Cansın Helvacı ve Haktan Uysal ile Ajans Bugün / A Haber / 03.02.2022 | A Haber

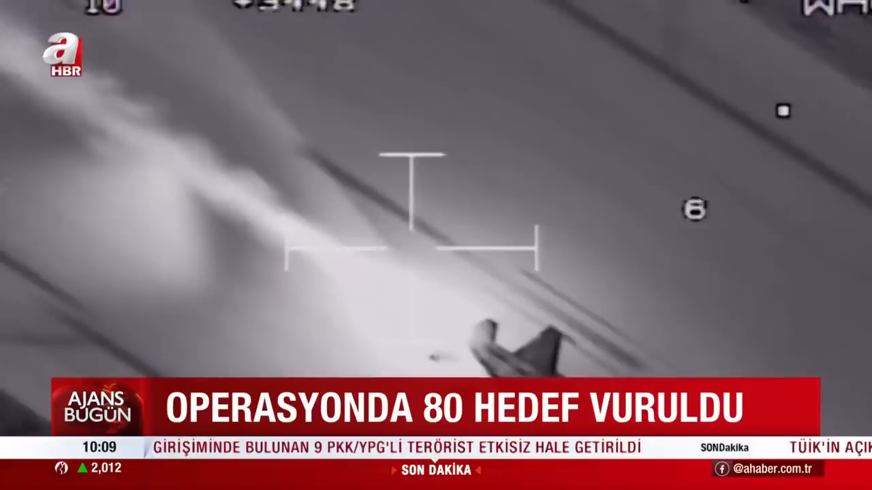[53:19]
Vurulan noktalar arasında örgütün depoları, barınak, mağaralar, sözde karargah ve eğitim kampları da var.